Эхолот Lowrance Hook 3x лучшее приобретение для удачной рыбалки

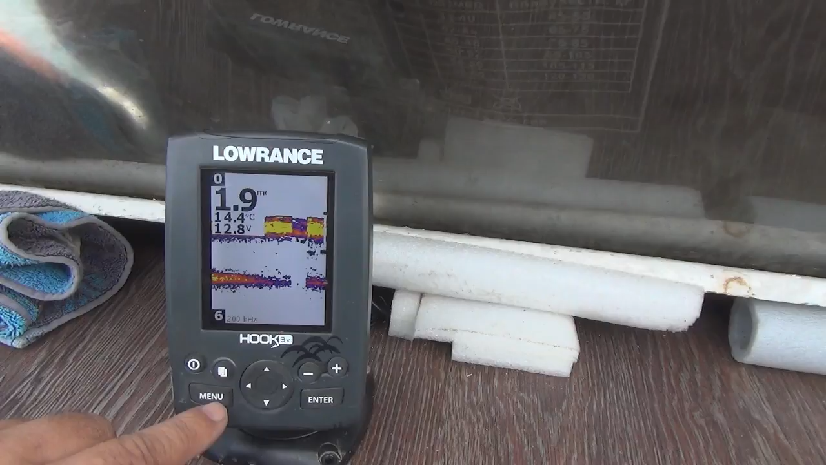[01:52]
On screen: water 14.4°C
удобно не надо заходить в меню одним нажатием можно переключать ночь лучи кнопка меню управление меню и кнопка интер типа сах это сохранить или выбрать ну давайте начнем вот нажимаем меню первое у нас характеристика чувствительность нажимаем интер смотрим здесь либо авто либо вручную и третья настройка если
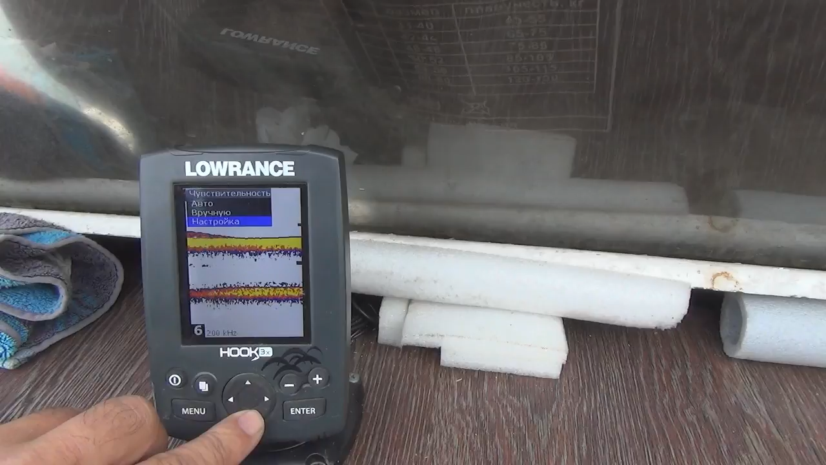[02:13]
мы здесь не мы выбираем режим вручную то в настройках можно установить процент чувствительности
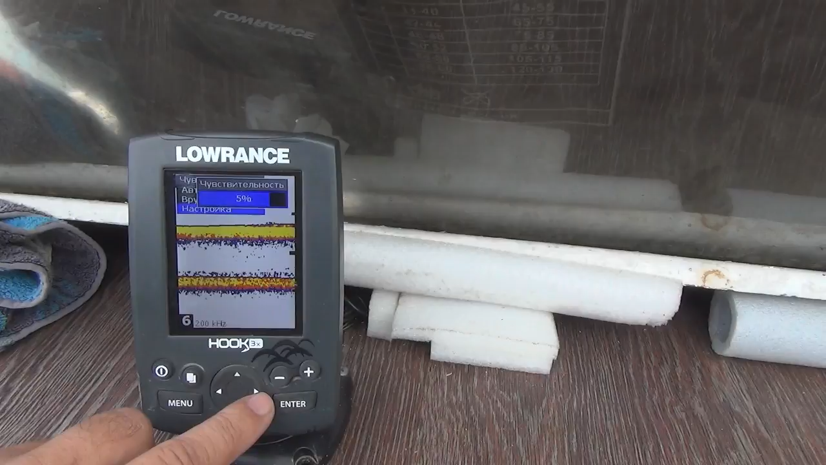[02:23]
для себя выбрал режим авто потому как у меня условия плавания меняются постоянно то я хожу по основному руслу
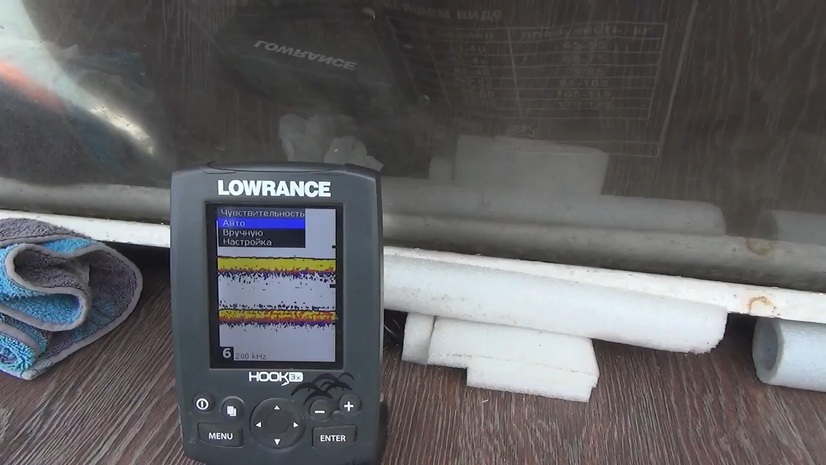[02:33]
где как бы большая глубина либо хожу в протоках поэтому чтобы для без конца
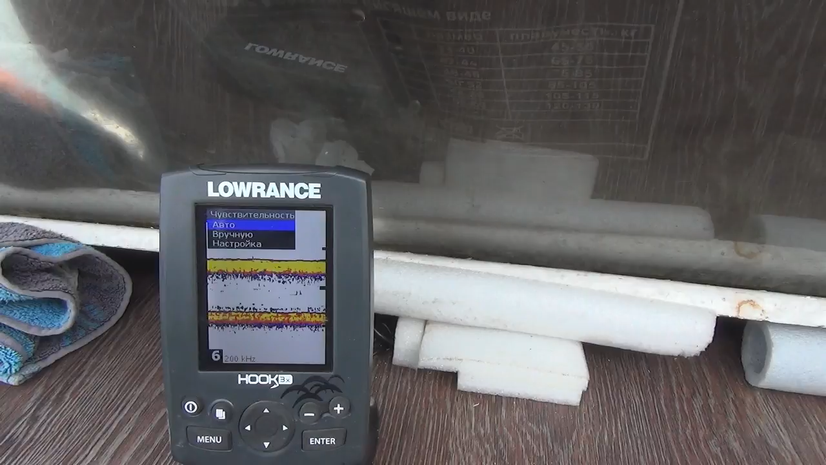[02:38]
не не переключать я выбрал режим авто
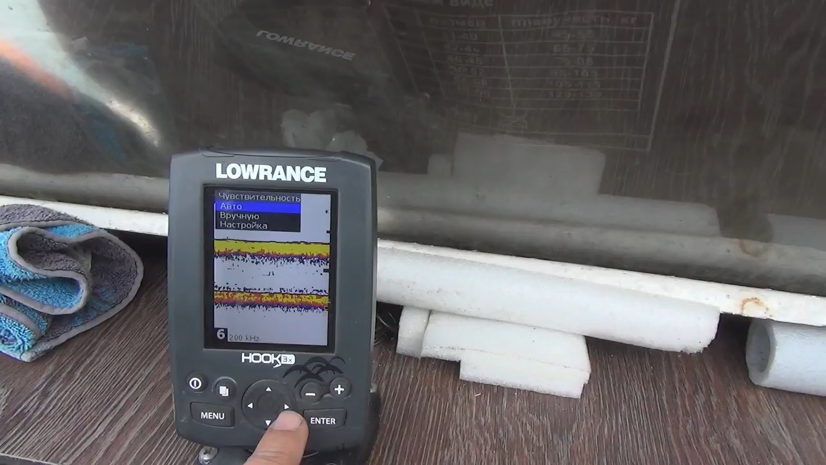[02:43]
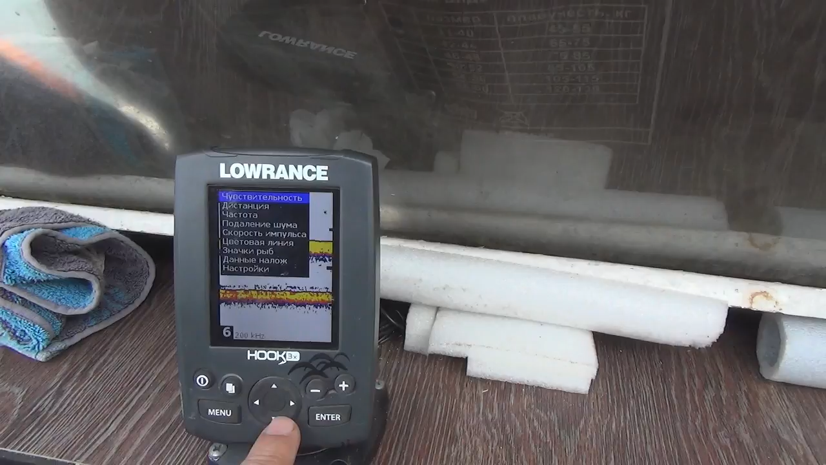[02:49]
так следующая дистанция что такое дистанция дистанция
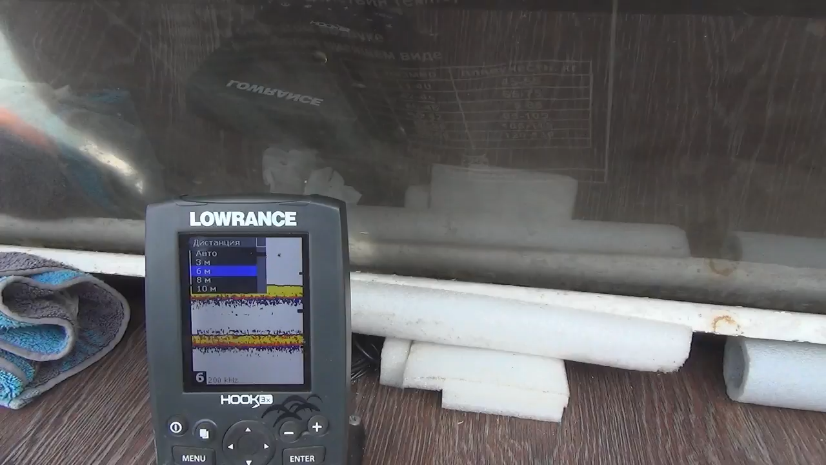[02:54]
это отображение дна на экране допустим вот у меня сейчас выбраны 6 метров сейчас глубина сейчас глубина 1
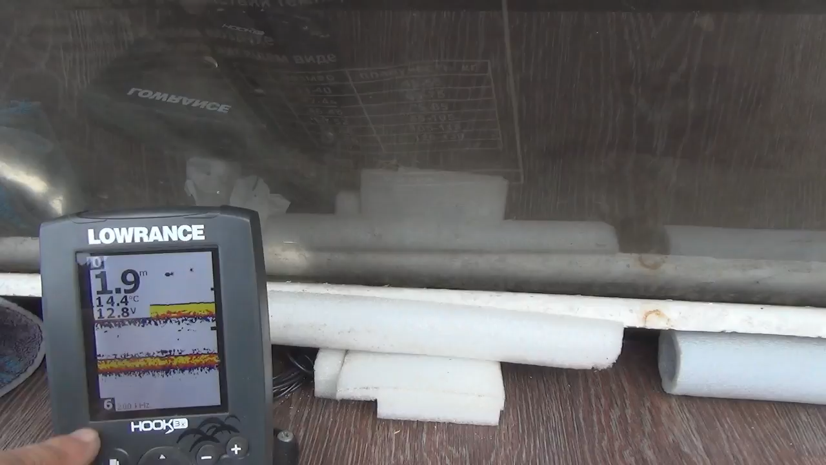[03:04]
On screen: depth 1.9 m, water 14.4°C
и 9 метра ну пускай скажем 2 метра
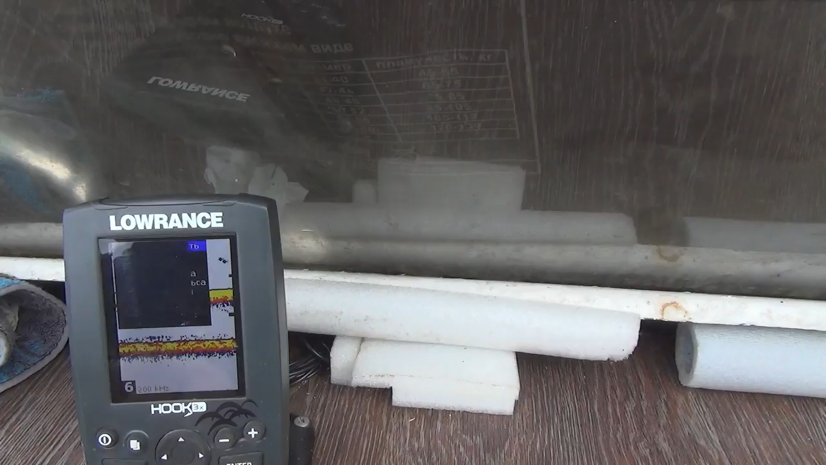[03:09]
вот у меня на 6 значит у меня одно где-то
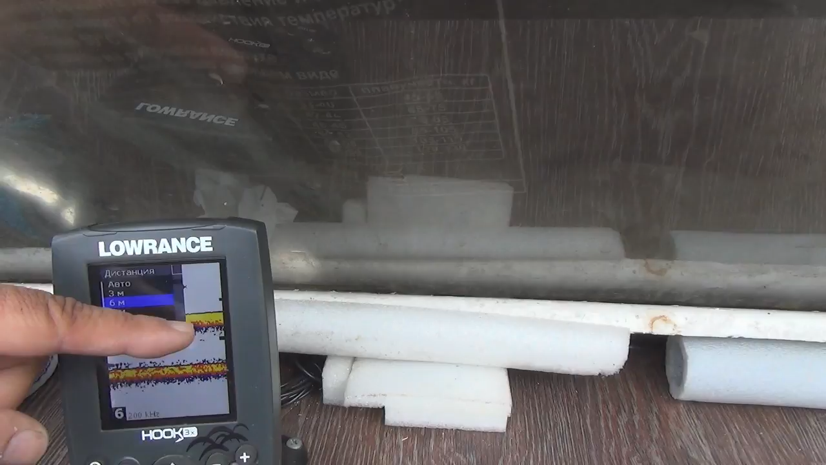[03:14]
выбрана где-то будет показывать в 1 3 экрана это в общем удобно
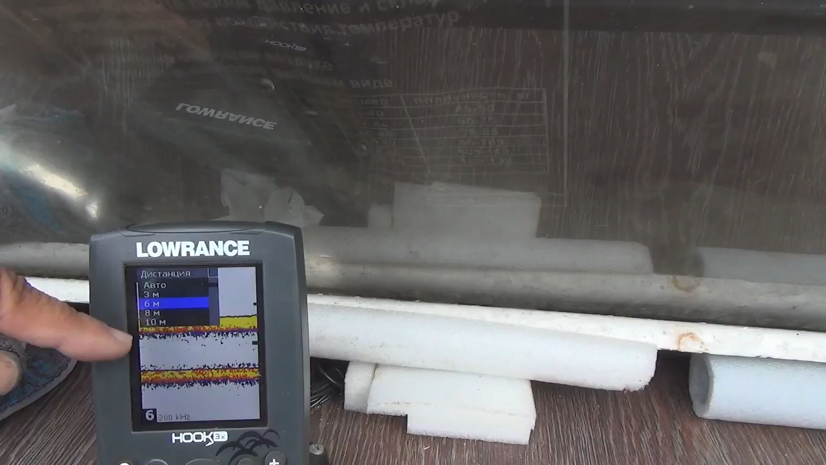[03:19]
следующая настройка это частота
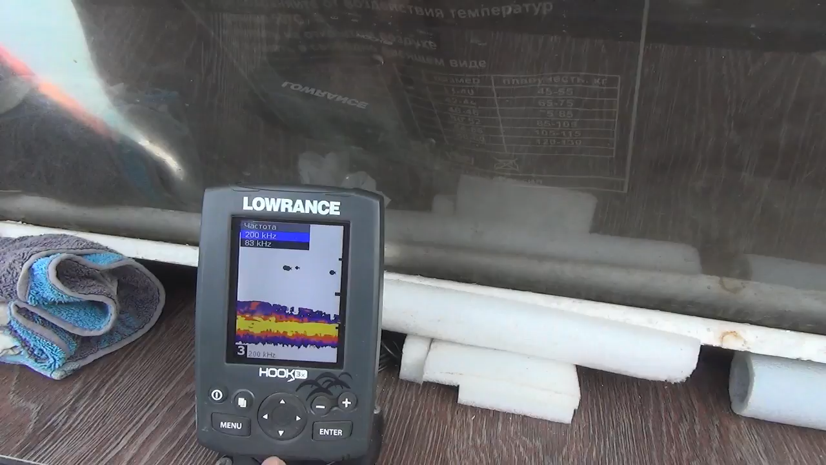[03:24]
работают в двух диапазонах либо на 200 либо на 83
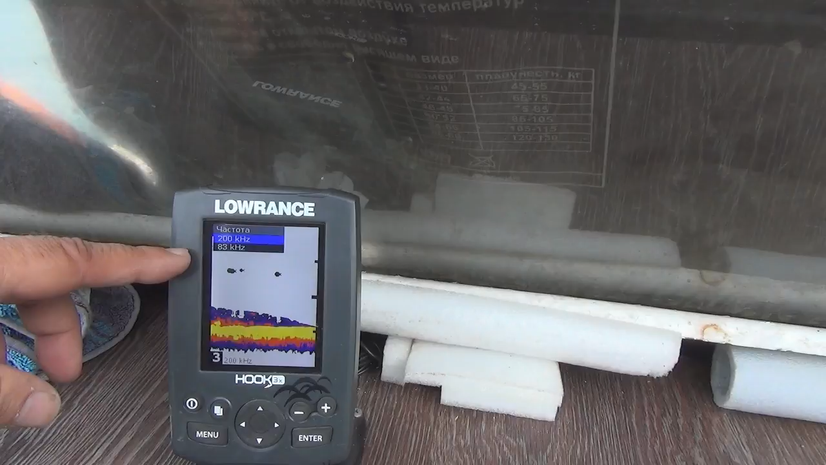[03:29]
я уже говорил что здесь есть кнопочка быстрого переключения что в общем в меню сюда заходить уже не нужно переключается частота
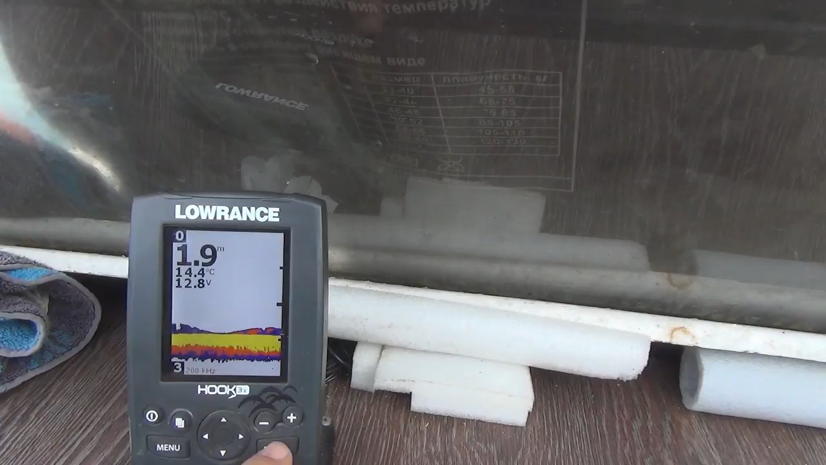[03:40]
On screen: water 14.4°C
вот вот эта кнопка видите 283 очень удобно очень быстро следующая
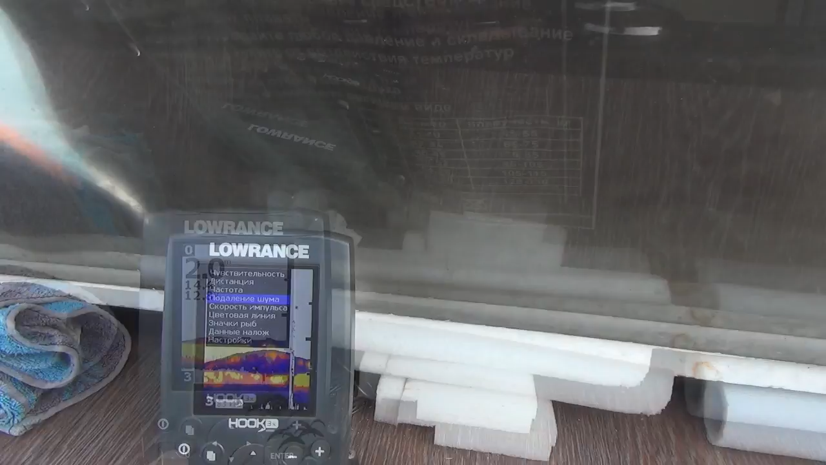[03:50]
настройка подавления шума можно его отключить
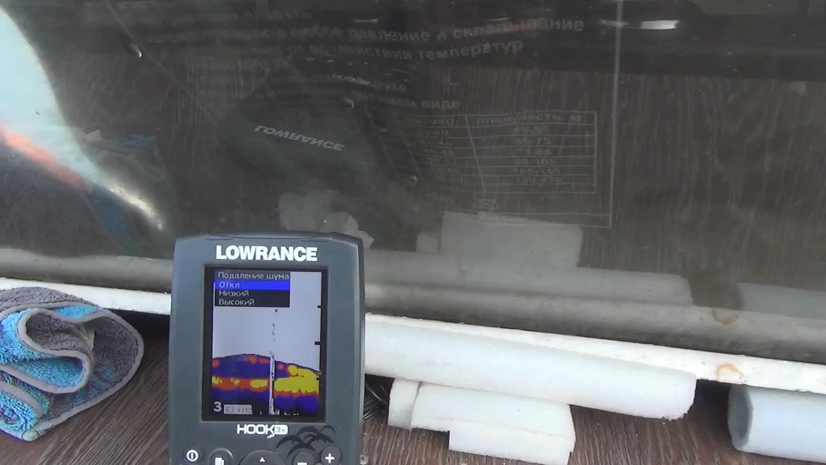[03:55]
либо низкий поставить либо высокий что это такое это как бы должен устранять излишние помехи от работы двигателя либо сильно загрязнена вода много плывет мусора вот он как бы эти помехи отсекает но я бы посоветовал